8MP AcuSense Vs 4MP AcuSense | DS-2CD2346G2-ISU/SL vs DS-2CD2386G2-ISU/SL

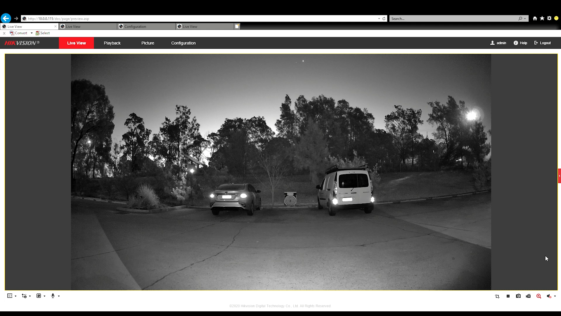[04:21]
very little noise in this image. And then we'll jump over to the 4. You can see just a little bit more noise is coming into the image. But overall, actually, it's very, very similar. And we'll do a side by side. And in saying that, you can just see actually noise wise are actually very comparable. But then when we look at the 8 megapixel, you see a little, just a touch sharper in the image itself. We'll just come up and do our walk test.
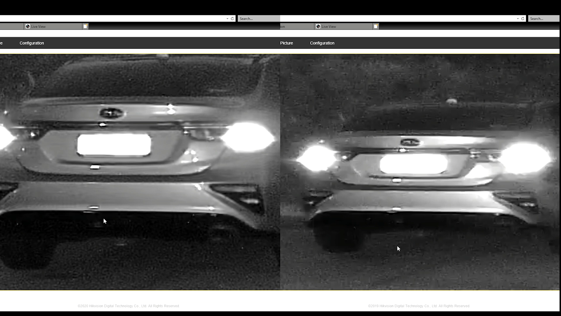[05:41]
You're not going to see anything. And then what we'll do is we'll zoom into the middle.
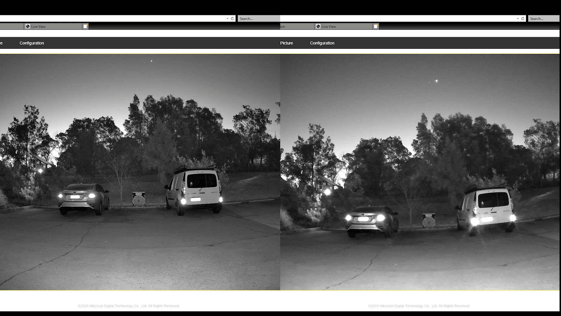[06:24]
a little bit more clarity in the image compared to the 4 megapixel. But apart from that, you know, we're picking out hairs here between the two. And then we'll, you can kind of make up your mind which one you think is the better, the better camera from there.